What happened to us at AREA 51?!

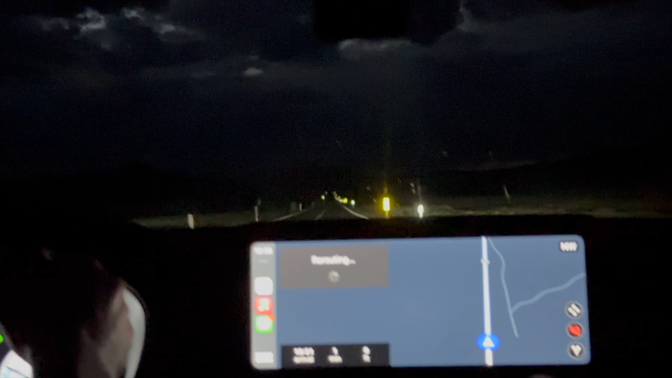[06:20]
You guys are already getting me into this. I'm ready.
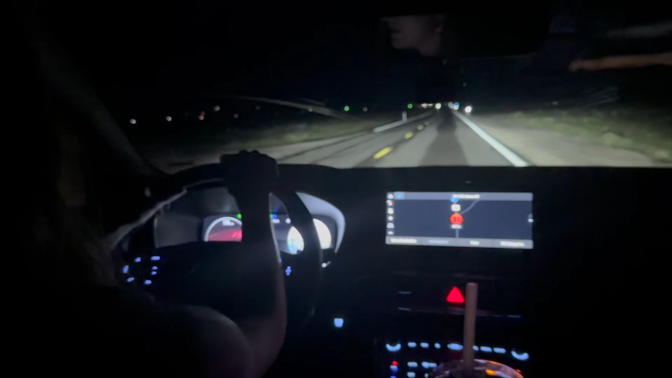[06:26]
Okay, there's a gap in the white, sorry, in the white line here. I'm over.
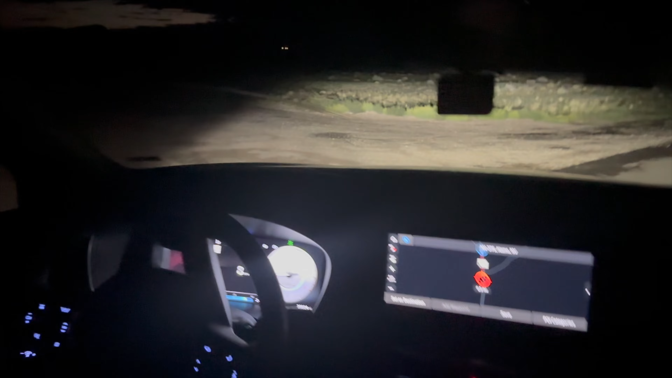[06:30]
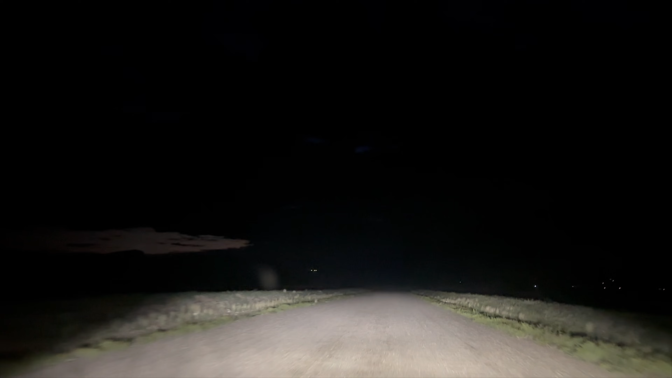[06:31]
You can see all the military, like, TIE trucks. TIE trucks, no? Oh, the TIE trucks. Yeah.